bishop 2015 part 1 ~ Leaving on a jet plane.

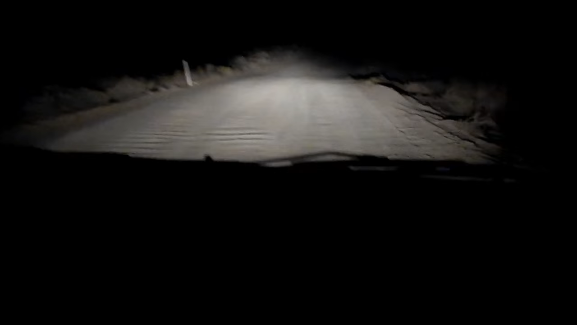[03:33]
alright buttermilk lane we have just I wanted to say step foot we're not stepping our feet because well we're in a car but we've just turned on to buttermilk lane and we're driving out to the buttermilk boulders it is yeah